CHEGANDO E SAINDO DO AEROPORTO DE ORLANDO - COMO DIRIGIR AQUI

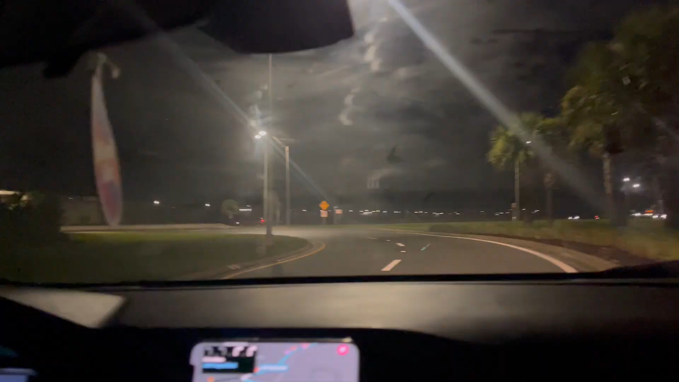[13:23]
Agora, seguir placa, Gu? Seguir GPS agora, manda, né? Pra ir embora o GPS manda. É, então, é, tem as placas aqui ainda, né?
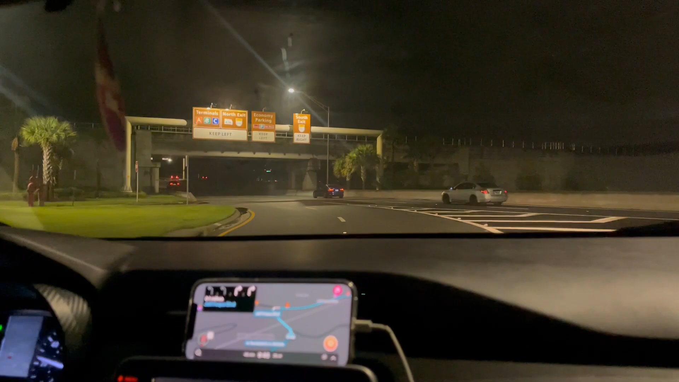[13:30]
Caso você precise retornar ao aeroporto, alguma coisa assim. Mas, agora como a gente vai pra casa, é GPS.
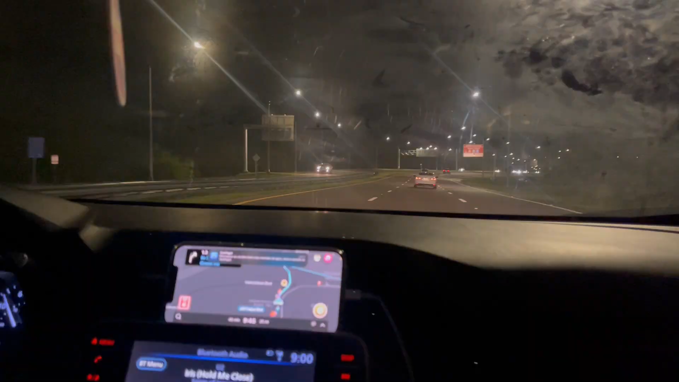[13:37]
Então, ó, já estamos aqui na estrada e é legal falar que o Gu tava comentando comigo que se você for ficar,
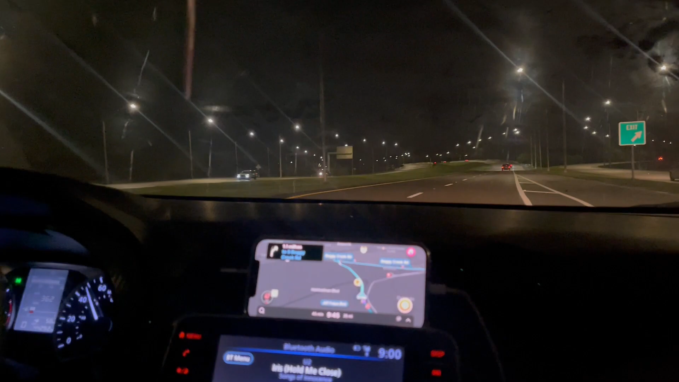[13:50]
Nossa casa é bem longinho, né, Celebration? Ah, mas na verdade não é tanta diferença assim. Isso é alarme de novo, né, Gu? É. Tá tocando um monte de alarme aqui, peraí. E se vocês quiserem ter uma noção, dá até pra entrar no Google Maps da vida, né, Gu? Com certeza. E colocar o endereço do seu hotel e o aeroporto. Pode botar MCO, o Aeroporto Internacional de Orlando. É, e no Google Maps tu põe a via com pedágio e sem pedágio. Exato. Né? Então você já tem uma noção. Mais uma vez, vai variar conforme a hora. Quando a gente veio foi 1h10 quase. É. E agora pra ir embora 48 minutos. Então muda muito de acordo com o horário do seu voo.
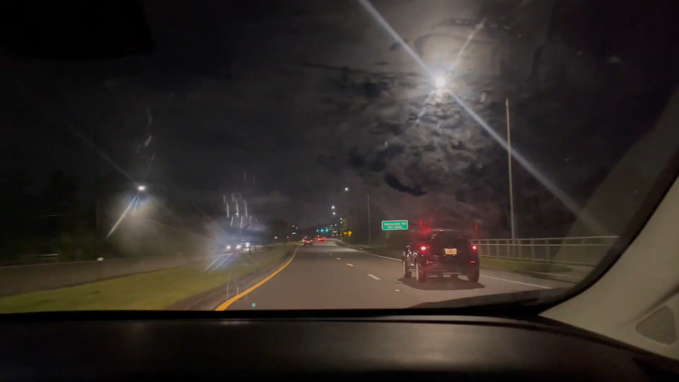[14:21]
Basicamente é isso aqui que vocês estão vendo, tá, gente? É, o intuito desse vídeo não era fazer um caminho para vocês decorarem, até porque não tem essa necessidade, depende de onde você vai ficar hospedado, depende do horário que você vai vir, ele pode mandar você cortar um caminho por algum local diferente. Então, garanto, confiem no GPS. Pode ser Waze, Google Maps, o que você tiver mais habituado a usar. E só vai, né, Gu? É, o pessoal tem o receio da questão de segurança, da questão da estrada. Uhum. E é isso. Isso aqui eu acho que o intuito de tirar esse medo serviu, né?
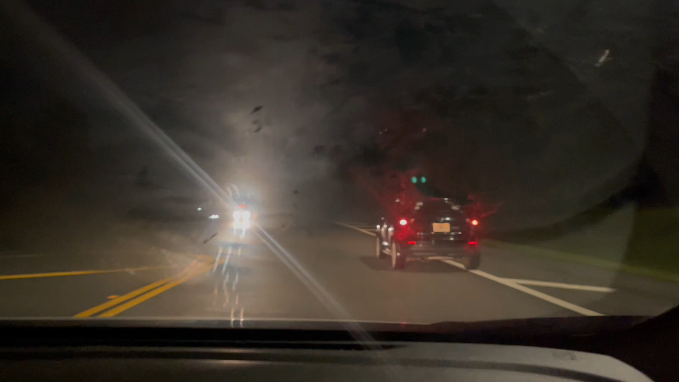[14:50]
Exatamente. Então vocês podem ver, tá dando um pouco de reflexo, porque gravar à noite não é fácil, gente. Mas é isso aqui, ó. E até agora é curioso, a gente tá passando por essa rua aqui que não tem muita iluminação, ó.
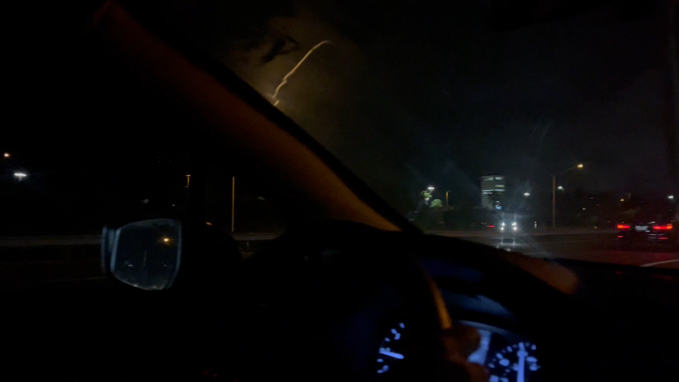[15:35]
Ali, ó, é o Outlet Premium da Vineland, é isso, Gu? Exatamente. Ó, tá passando aqui agora, mais uma coisinha pra vocês matarem a saudade.
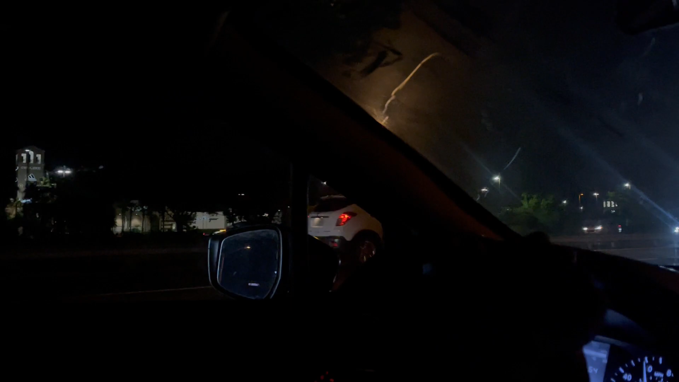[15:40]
E aqui é a saída 68, tu falou, Gu? 68. A da nossa casa é qual? Nossa casa é 64. Que é a mesma do Celebration Suites? Então, ó, outletzinho aqui.
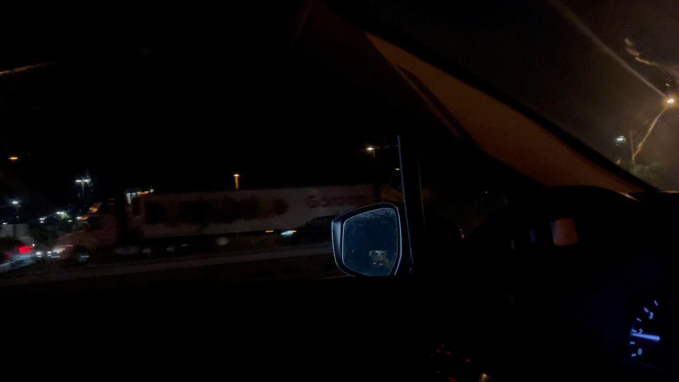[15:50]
Então, vocês têm que ver qual é a saída que vocês vão pegar. Mas com certeza essa rodovia aqui tá na...
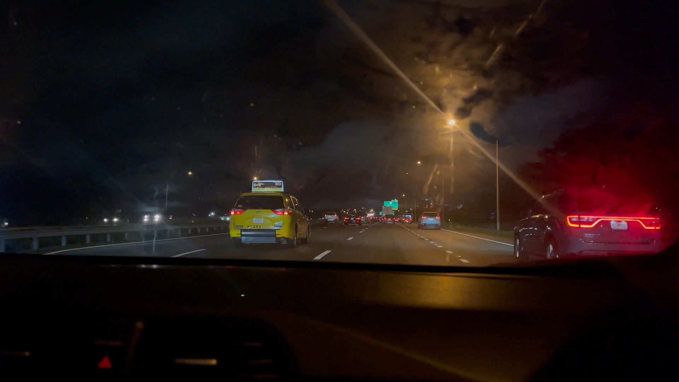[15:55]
Saindo na 68 aqui, ó, que vai aparecer ali, ó. Aham. Uh-huh. Também vai chegar no Walmart da Vineland.
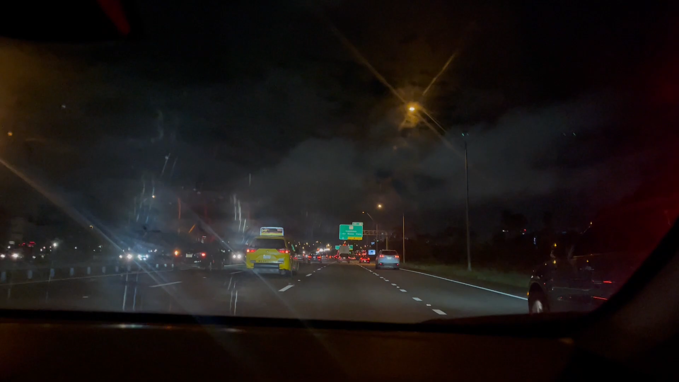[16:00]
O Outlet Lake Buena Vista Factory Stores, né? Tá ali, ó. Lake Buena Vista aqui em cima, tá vendo? Então, saindo na 68, né? A gente vai continuar. Pra ir pra Disney, se eu não tô enganada, essa daqui também, não é, não? É, mais uma pra frente. Mais uma pra frente? É. A gente é ruim de localização, por isso que a gente usa o GPS. Saindo vai dar também. É, sim. Mas o ideal é mais pra frente. Entendi. Oh, o Gu tava correto. 67 já sai na Disney, então Animal Kingdom, Hollywood Studios, Disney Springs. Mas também tava sinalizando que o Magic Kingdom é 65. É, porque como a gente falou, né? A Disney é gigantesca, vocês já sabem, a gente sempre fala isso.
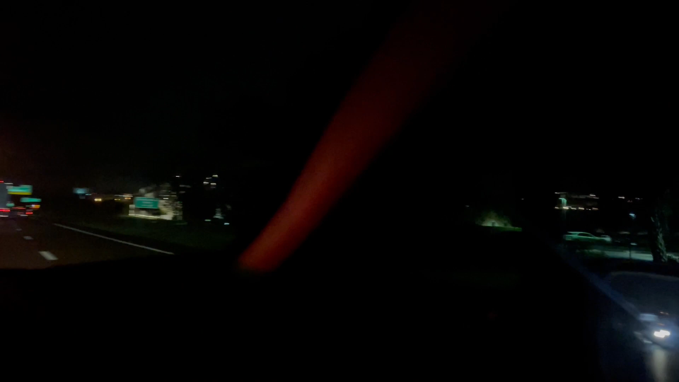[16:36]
E aqui que vai passar? Aqui é o Disney Springs, ó. É. Esse é o estacionamento do Disney Springs. Aqui não, né? Ali.
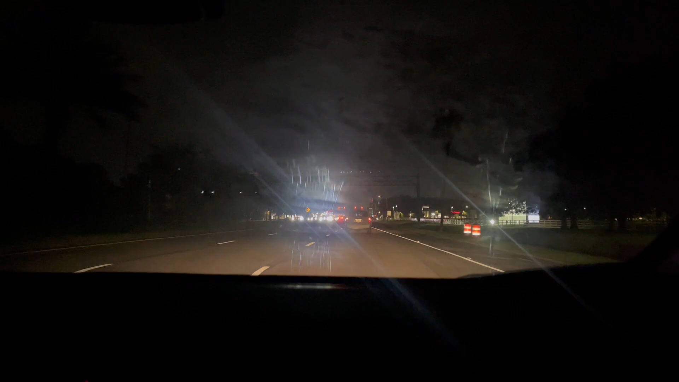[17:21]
O semáforo pra frente ali já clareia, porque lá na frente vai ser o Celebration Suites, uh-huh. Lá o Slingshot, né? Eu acho que até dá pra ver. É que esse vidro tá péssimo hoje. Mas, enfim, aí aqui quando vocês veem esse murinho branco aqui, essa cerquinha, é a entrada de Celebration.
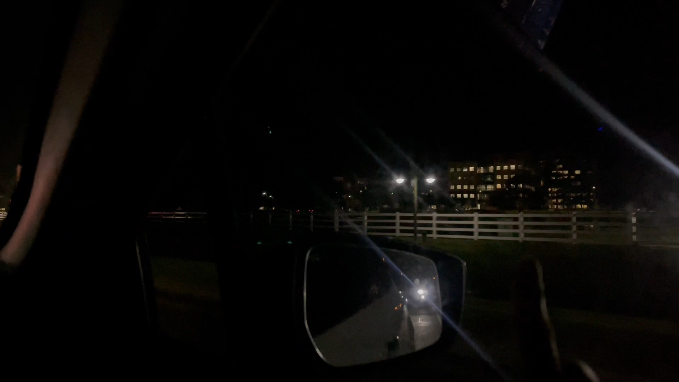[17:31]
Então, a gente tá indo pra casa, a gente vai entrar aqui. O Walgreens ali na frente, ó. Tá vendo ali? Sim. Ali é o Boca de Bebo que a gente veio também, né?
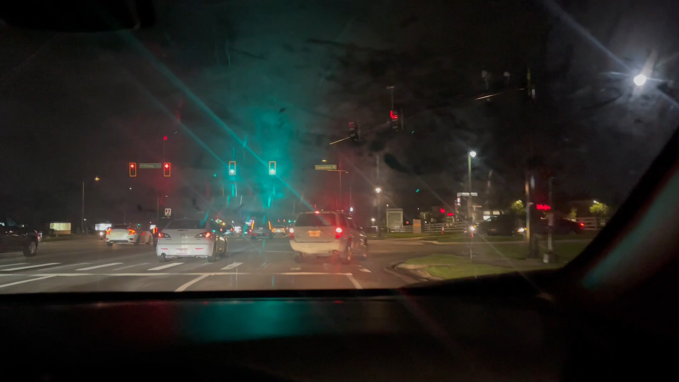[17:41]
Só pro pessoal se localizar. Tem um Five Guys aqui, se eu não tô enganada, não tem? Five Guys do lado. Exatamente.
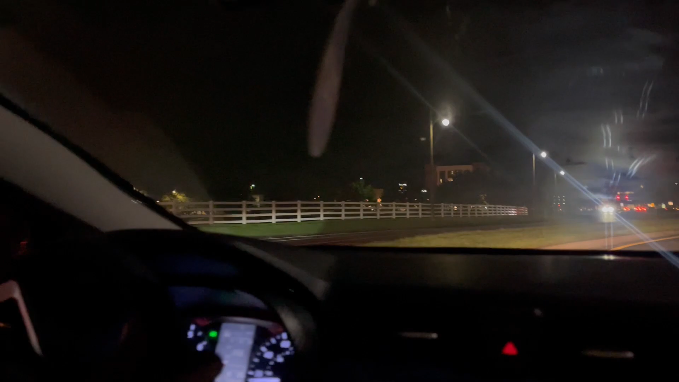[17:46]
Então, murinhos brancos, cerquinhas brancas, significa que chegamos em Celebration.